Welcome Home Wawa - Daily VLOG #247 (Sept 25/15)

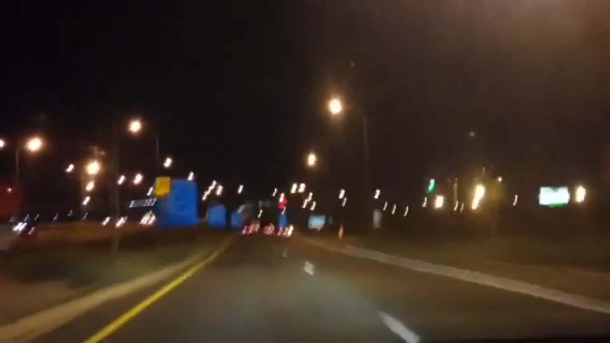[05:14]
My mom flew again with Philippine Airlines. So we had to make our way to Terminal 3. All these blue lines serve as a guide which terminal belongs with which airline. So definitely Terminal 3.